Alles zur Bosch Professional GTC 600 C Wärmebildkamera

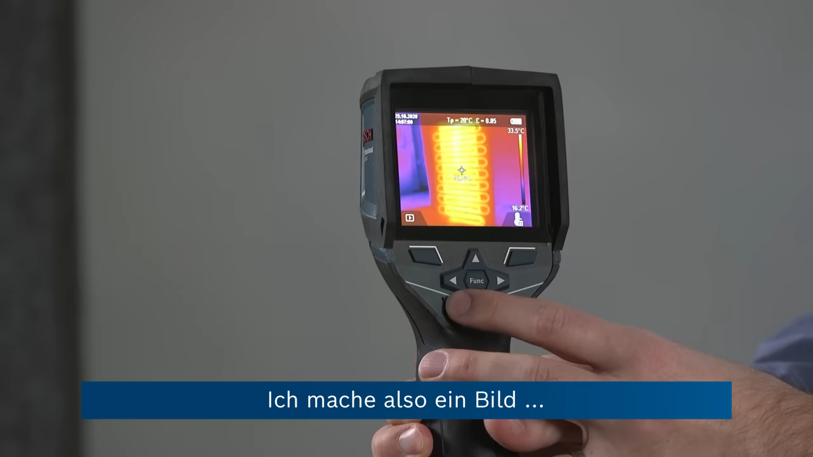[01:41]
So I'm taking an image and
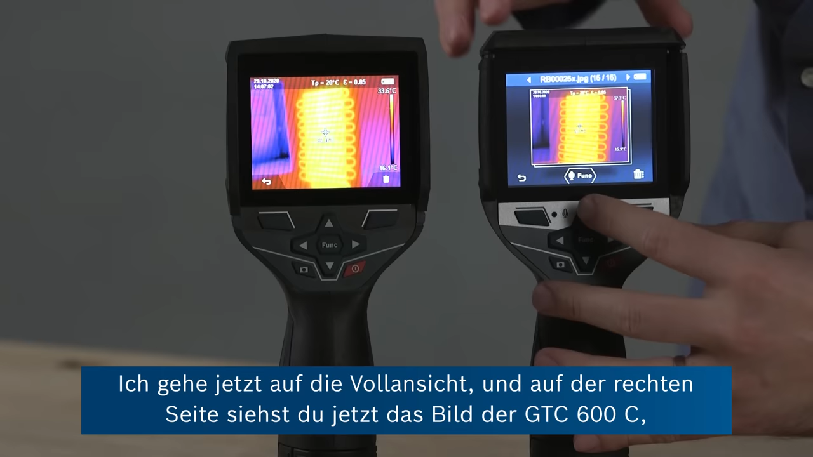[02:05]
Go to full screen view and now on the right hand side you can see the image taken with the GTC 600C, which shows more details. You can see these loops individually and a little bit more sharply defined edges compared to the image on the left,
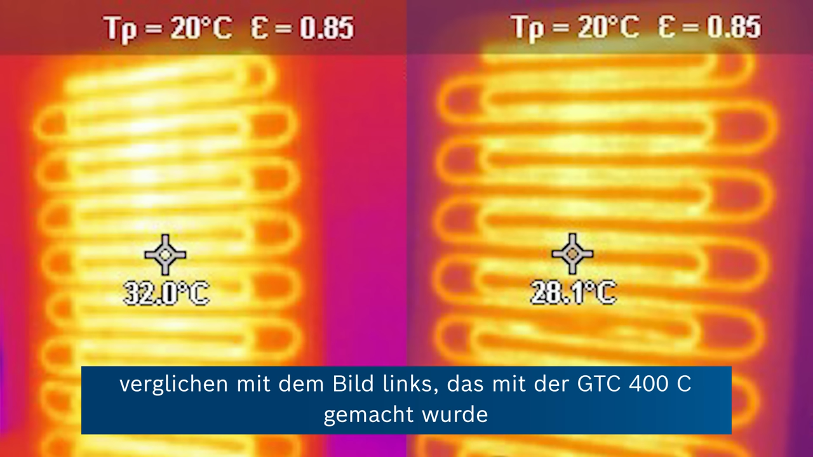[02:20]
which was taken by the GTC 400C, which just appears a little bit more blurry. And you can also see the slight difference in field of view.
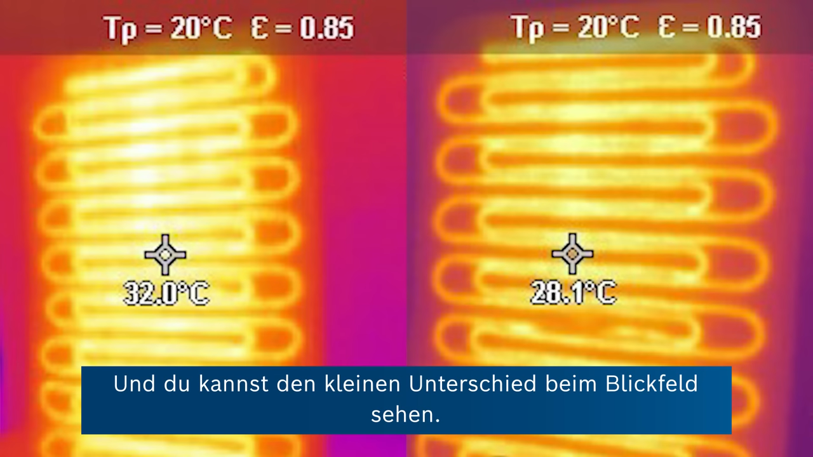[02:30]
Earlier today, I also took a different picture.
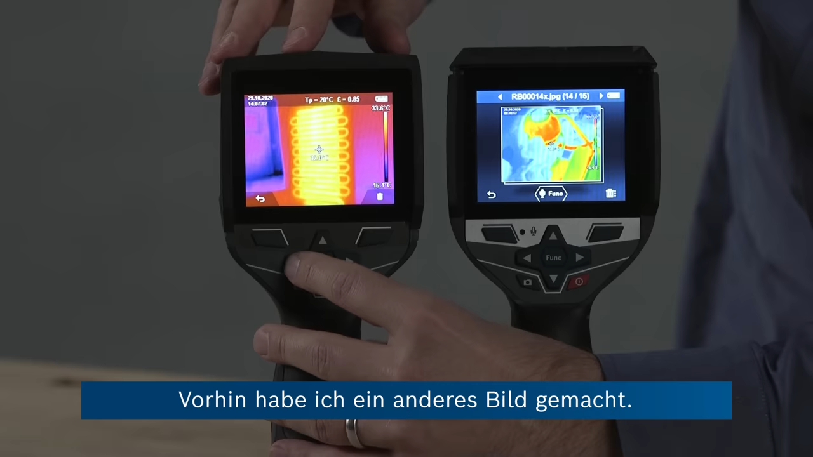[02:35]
So I'm going to change to this. And again, on the right hand side,
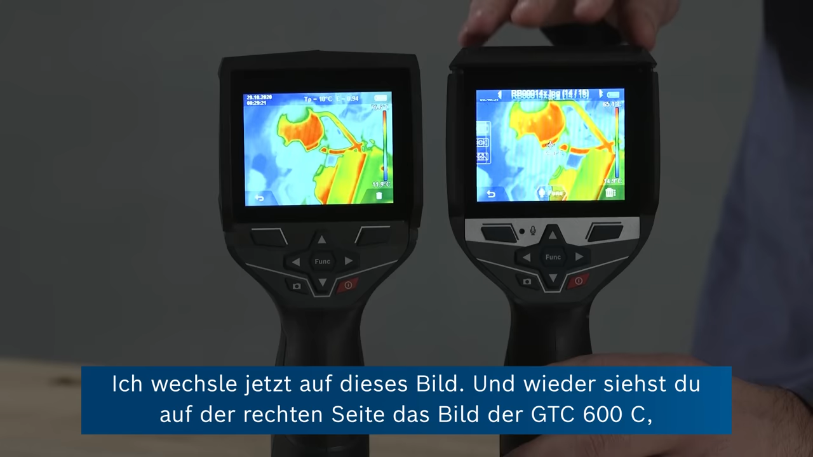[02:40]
you can see the image taken with the GTC 600C and it shows more sharply defined edges. And on the top left,
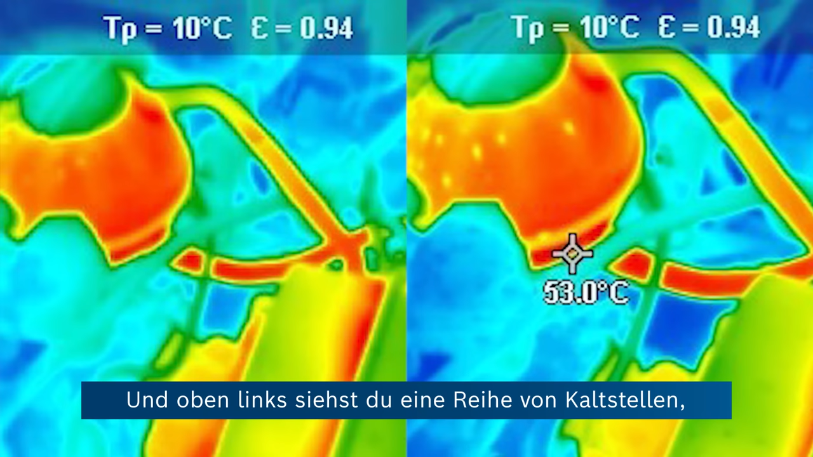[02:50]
On screen: spot 53.0°C
you can see a couple of cold spots that just aren't really properly visible in the lower resolution image taken with the GTC 400C.
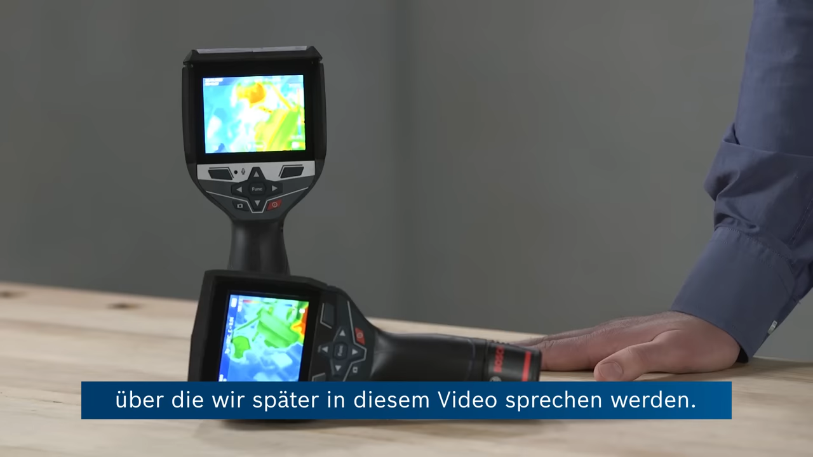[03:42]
Finally, documentation wise, the GTC 400C already offers some intelligent features for documenting your work. And there also with the GTC 600C,
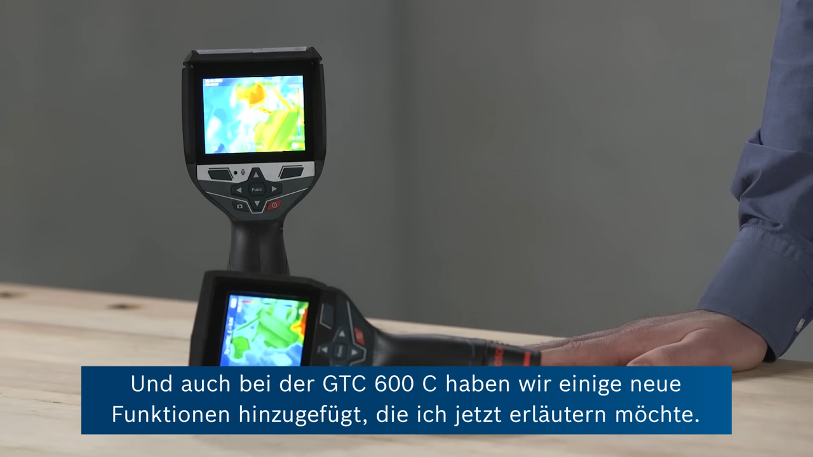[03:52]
we've added some new features, which I'm going to talk about next.
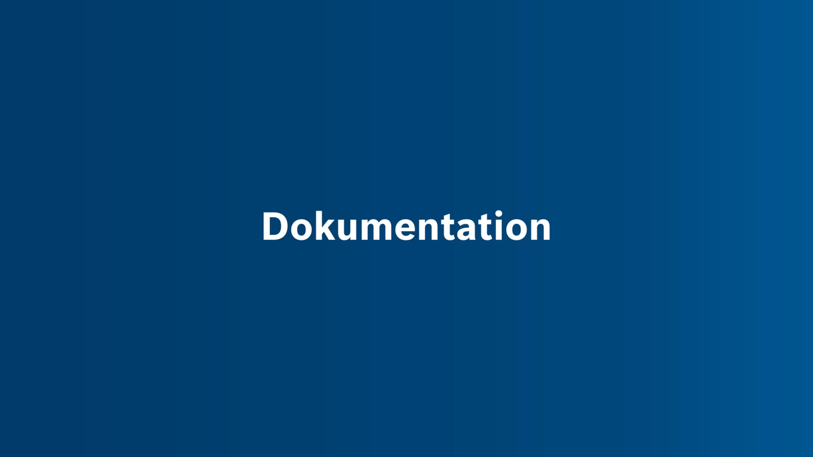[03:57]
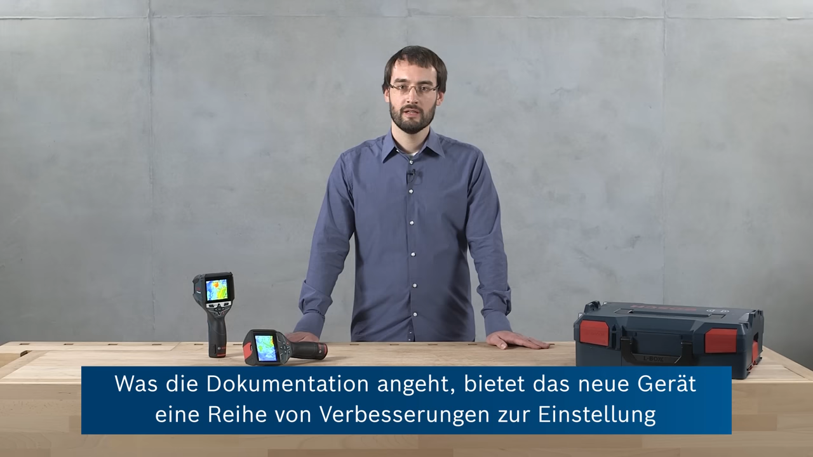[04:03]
As far as documentation is concerned, the new tool offers a few improvements regarding setting the emissivity values, viewing your thermal images in the gallery. And it also offers the opportunity to add voice
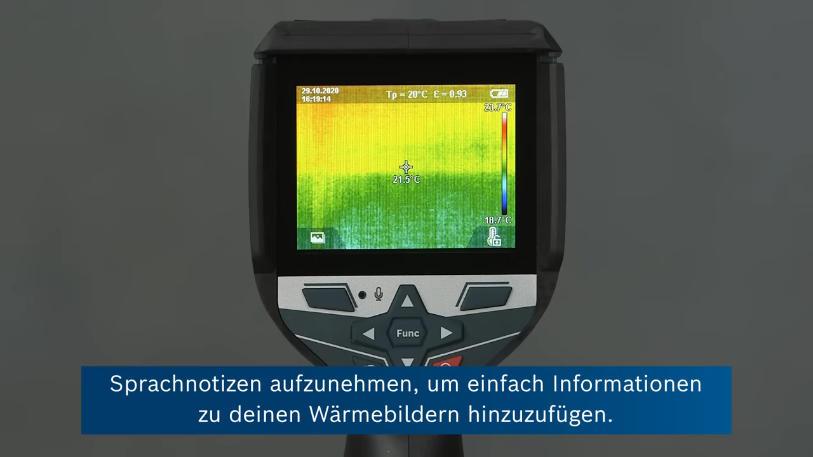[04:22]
On screen: spot 21.5°C
notes so that you can easily add information to your thermal images.
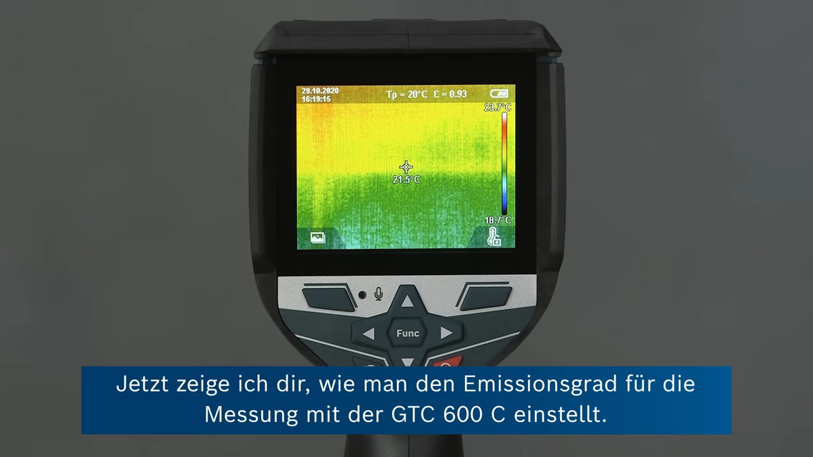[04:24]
On screen: spot 21.5°C, scale bottom 18.7°C
Now I'm going to show you how to set the emissivity value for measurement on the GTC 600C. So emissivity is the ability of a material to radiate heat.
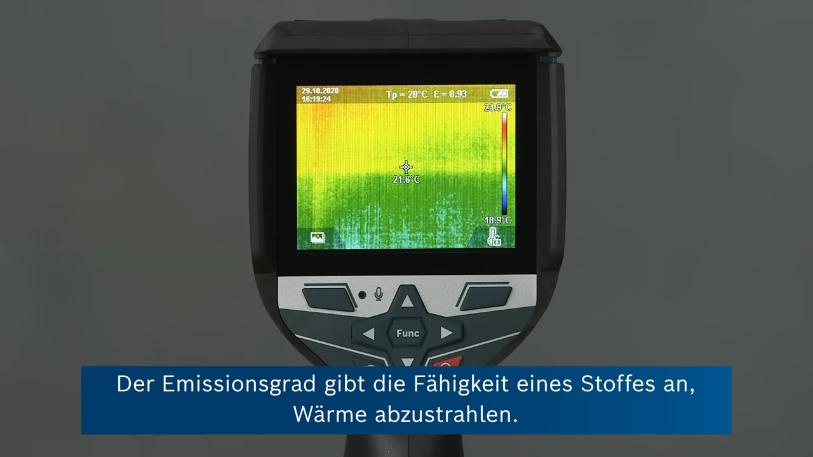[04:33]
On screen: spot 21.6°C, scale bottom 18.9°C
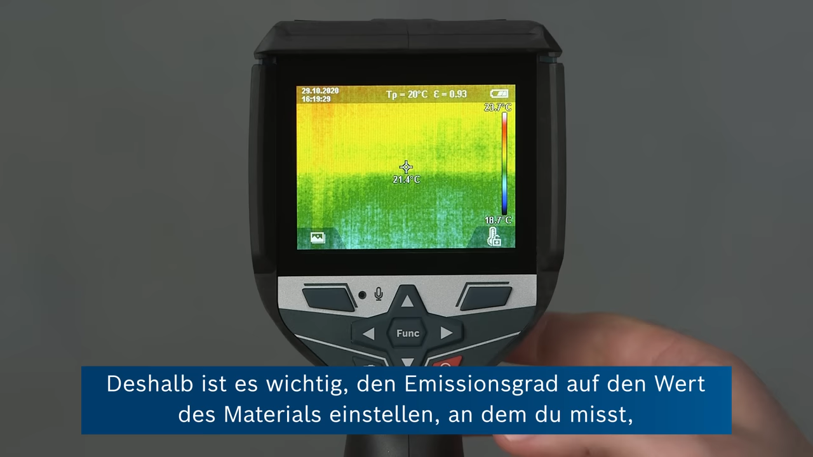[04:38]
On screen: spot 21.4°C, scale bottom 18.7°C
So it's important to set the emissivity value to the value of the material you're actually measuring in order to get an accurate result.
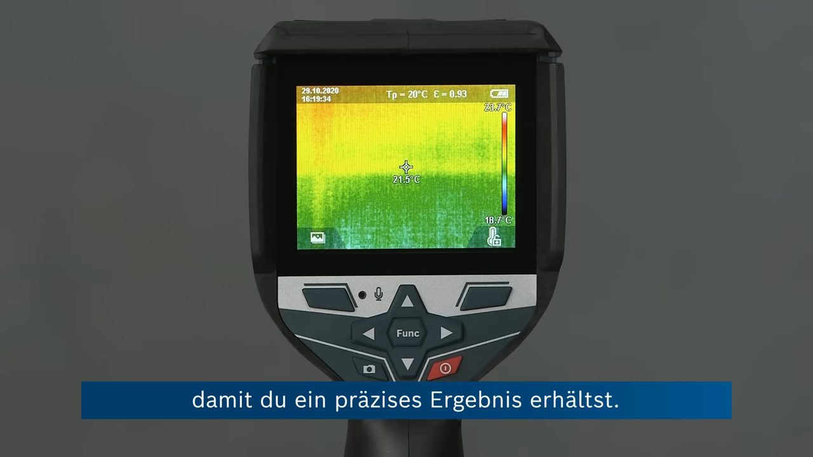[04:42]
On screen: spot 21.5°C, scale bottom 18.7°C
Changing the emissivity value is easy.
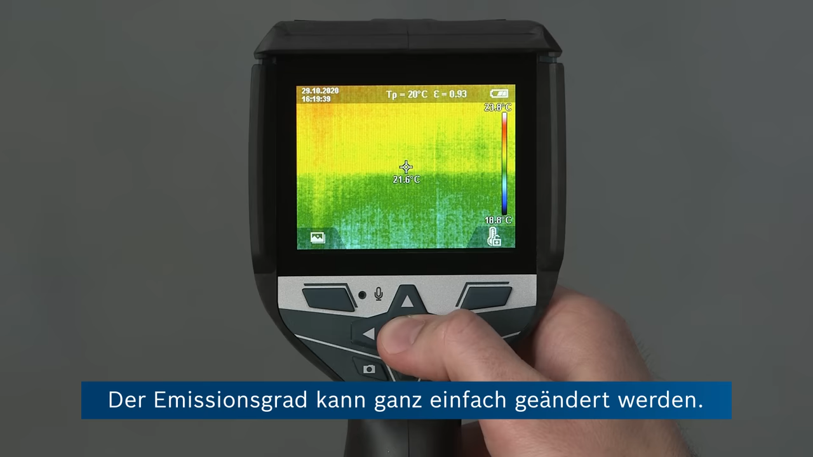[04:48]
On screen: spot 21.6°C
We just go on the function button to the main menu. And then we're in the measurement menu where you can see that there are five presets that you can assign yourself.